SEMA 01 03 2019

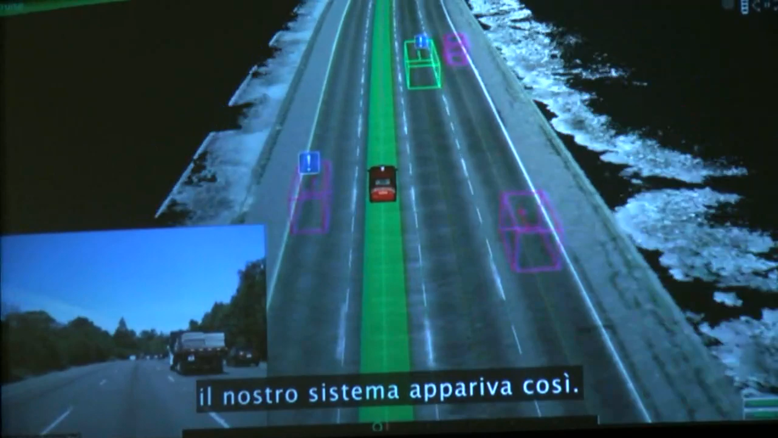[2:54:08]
So you can see our car in the middle, the other boxes on the road driving down the highway.
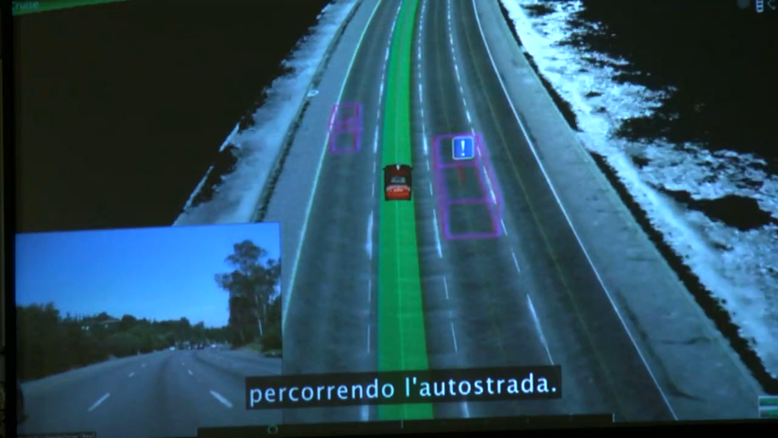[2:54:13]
The car needs to understand where it is and roughly where the other vehicles are. It's really a geometric understanding of the world.
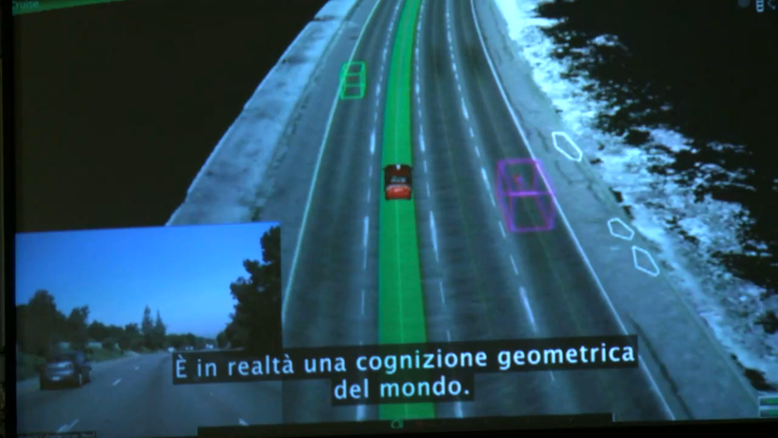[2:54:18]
Once we started driving on neighborhoods and city streets, the problem becomes a whole new level of difficulty.
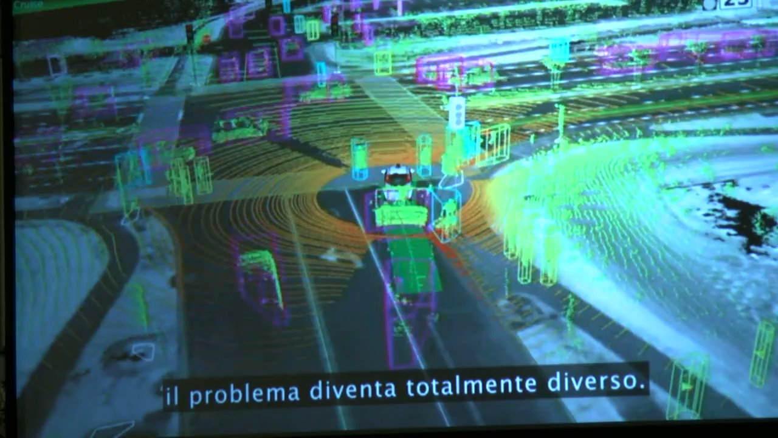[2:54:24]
You see pedestrians crossing in front of us, cars crossing in front of us, going every which way, the traffic lights, crosswalks.
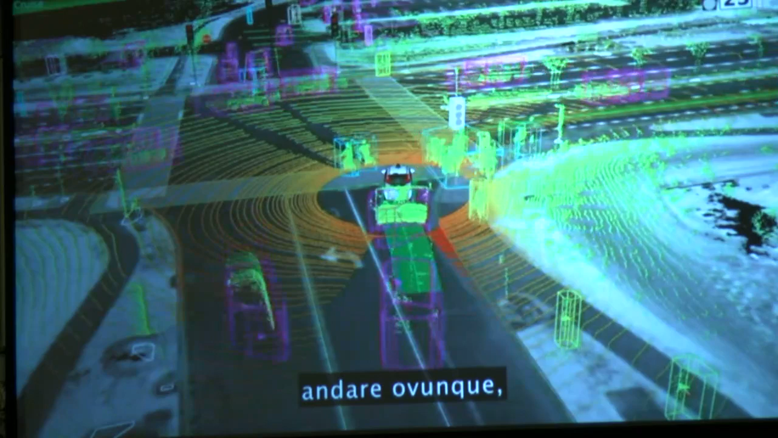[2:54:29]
It's an incredibly complicated problem by comparison.
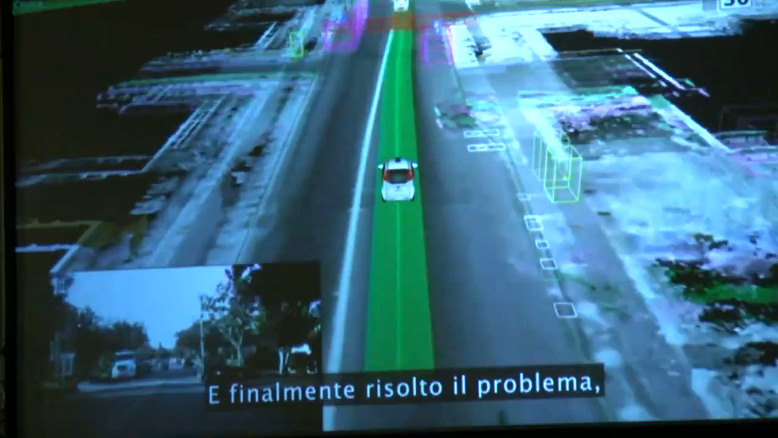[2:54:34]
And then once you have that problem solved, the vehicle has to be able to deal with construction. So here the cones on the left are forcing it to drive to the right.
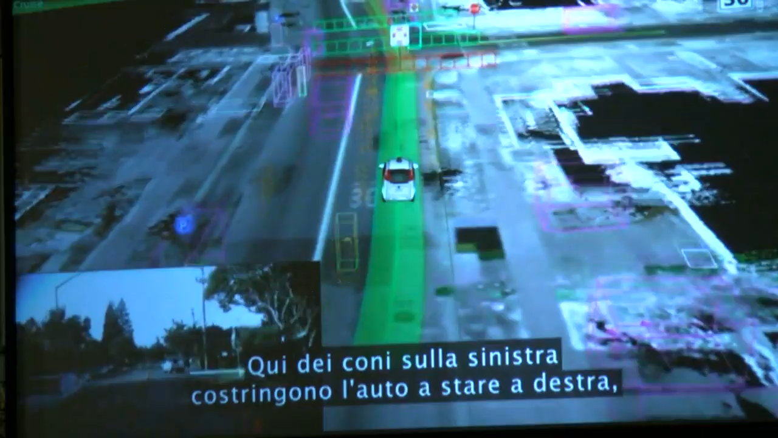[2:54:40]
But not just construction in isolation, of course. It has to deal with other people moving through that construction zones as well.
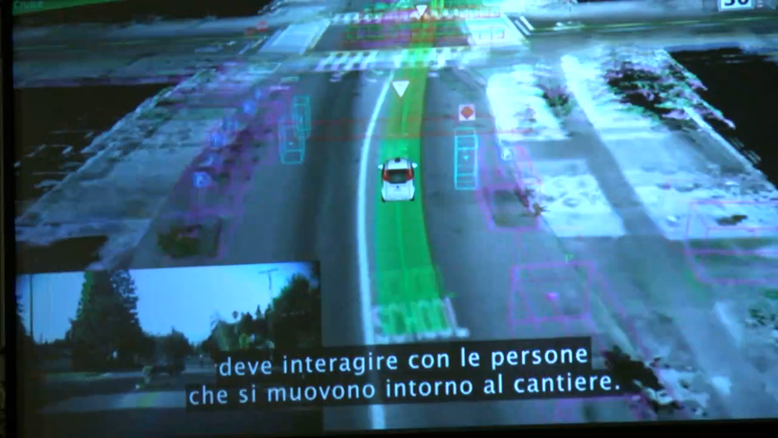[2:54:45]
And of course, if anyone's breaking the rules, the police are there.
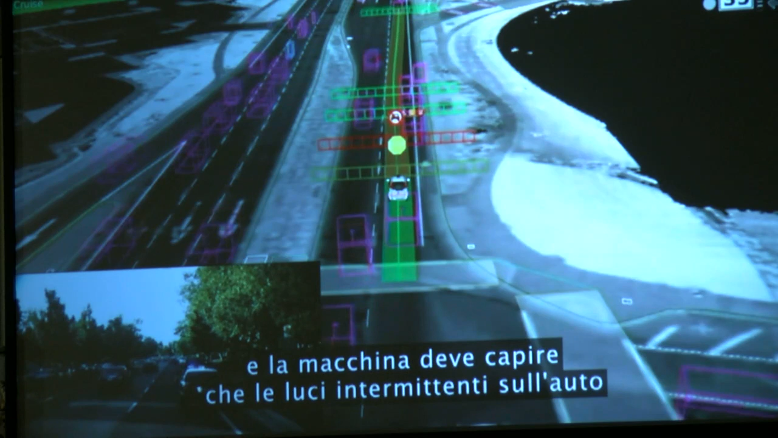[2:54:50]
And the car has to understand that flashing light on the top of the car means that it's not just a car, it's actually a police officer.
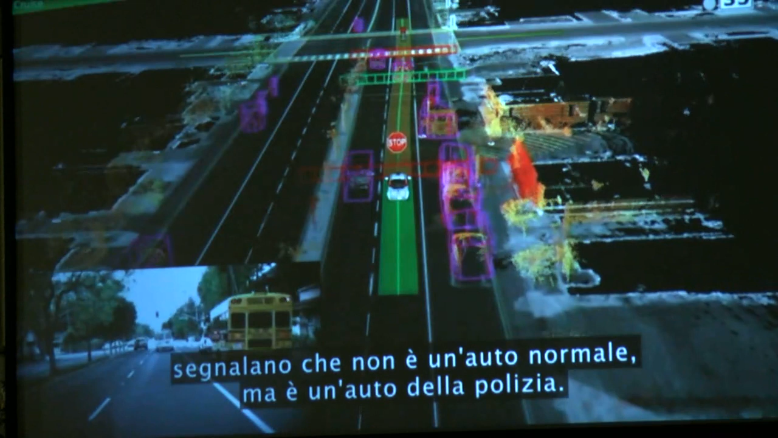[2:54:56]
Similarly, the orange box on the side here, it's a school bus. And we have to treat that differently as well.
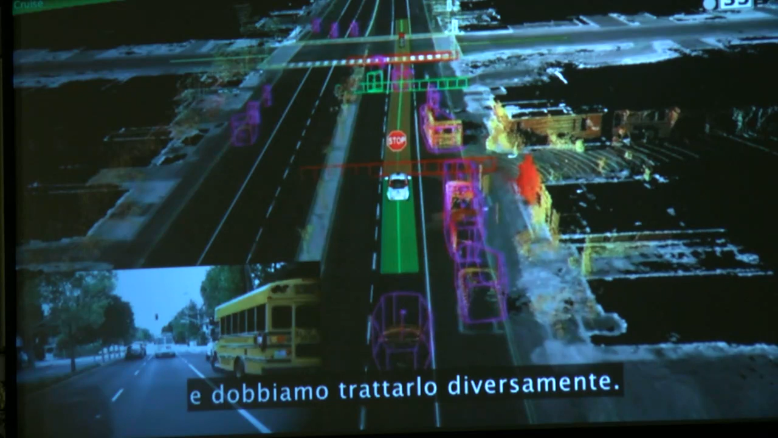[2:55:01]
When we're out on the road, other people have expectations. So when a cyclist puts up their arm, It means they're expecting the car to yield to them and make room for them to make a lane change.
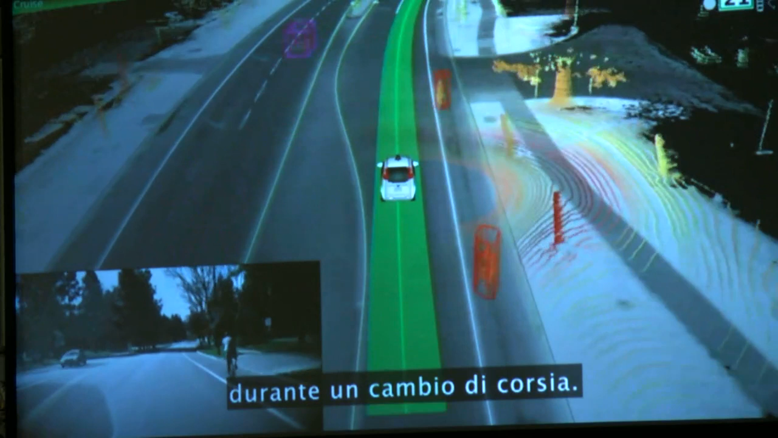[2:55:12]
And when a police officer is in the road, our vehicle should understand that this means stop, and when they signal to go, we should continue.
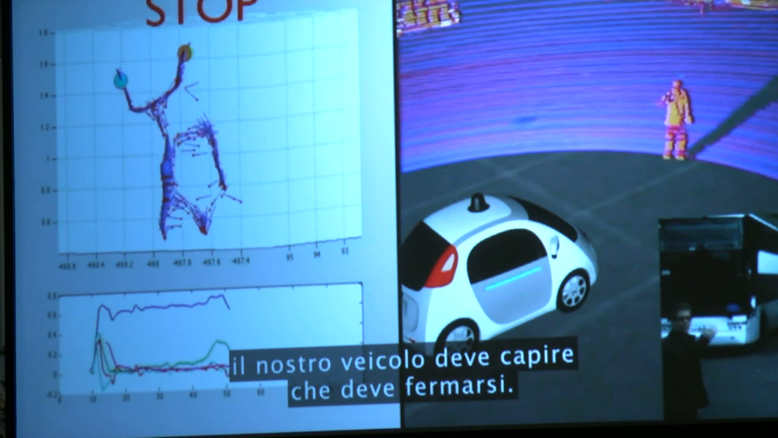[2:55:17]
Now, the way we accomplish this is by sharing data between the vehicles.
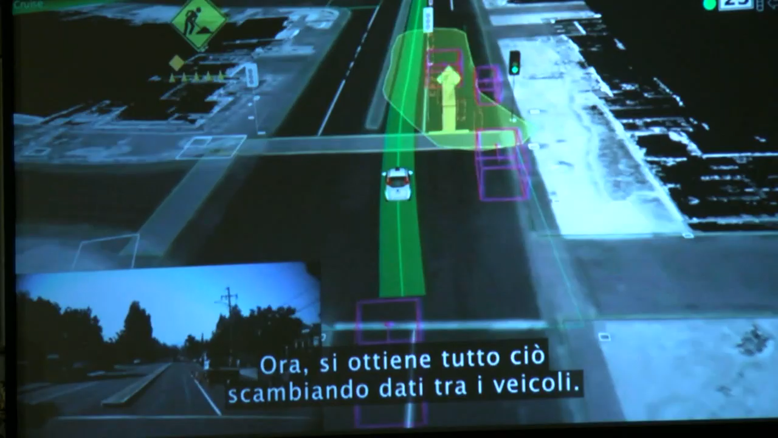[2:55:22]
The first kind of most crude model of this is when one vehicle sees a construction zone,
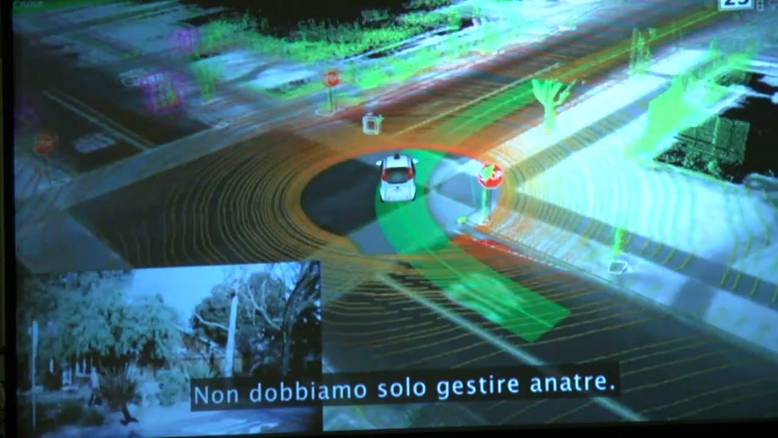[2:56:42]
Watch this bird fly across in front of us. The car reacts to that. Here, we're dealing with a cyclist that you would never expect to see anywhere other than Mountain View. And of course, we have to deal with drivers, even the very small ones.
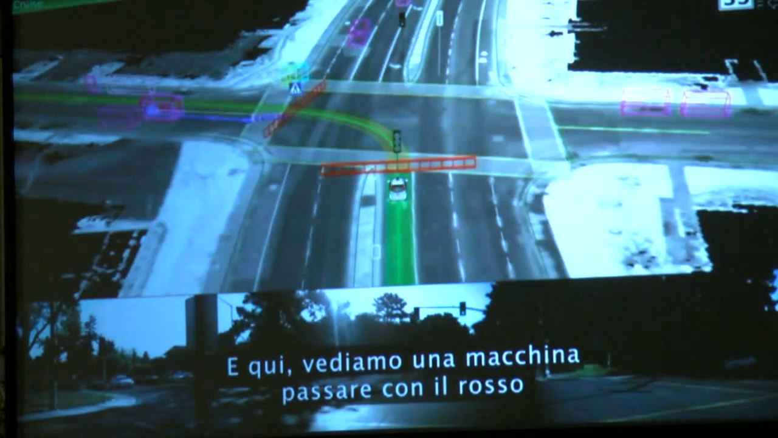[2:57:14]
And here, we watch a car blow through a red light and yield to it. And similarly here, a cyclist blowing through that light as well.